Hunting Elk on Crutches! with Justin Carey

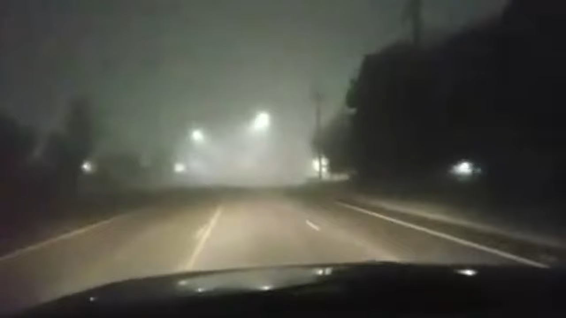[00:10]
It's a little foggy, it's a little foggy. Not too early, 5.30. Been out to help Justin Terry on his elk hunt. He and his dad have depredation tags, so we're gonna go out and see if he can plant some elk. Well, the fog cleared up and the roads aren't slick, so that's good. Rolling down the interstate following Justin. Hop along hunting elk here.